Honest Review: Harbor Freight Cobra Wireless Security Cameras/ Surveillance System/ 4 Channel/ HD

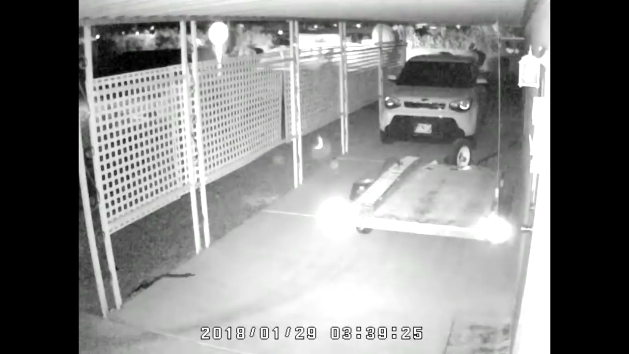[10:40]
And it's that car, you know, driving by. You know, of course, it, you know, at night, you don't, you know, you don't see as well as you do during the day. But, I mean, I could still, you know, make out, you know, what, what's going on.
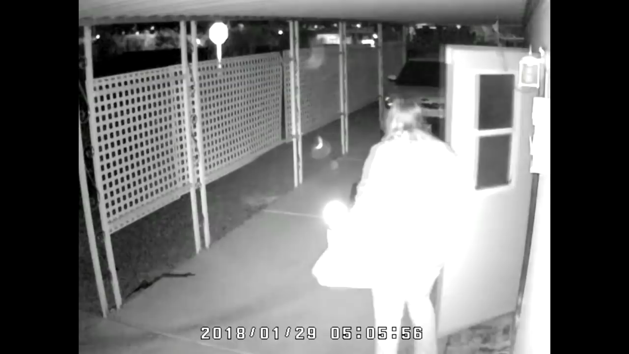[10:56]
Okay, so let's back out.
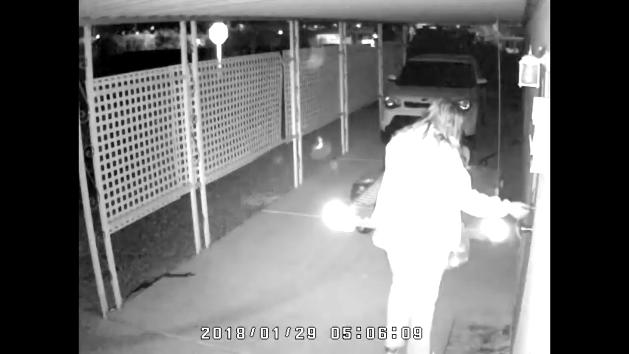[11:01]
Let's look at the, here's another one at five o'clock in the morning. Oh, this is, this is Joanna going to work, I do believe. So, yeah.
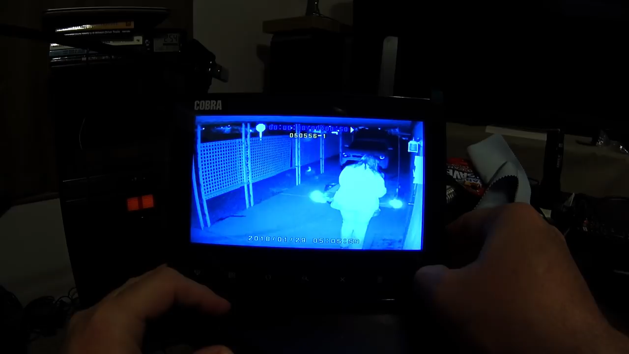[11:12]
So that's what a person looks like in the camera, you know, with the night vision.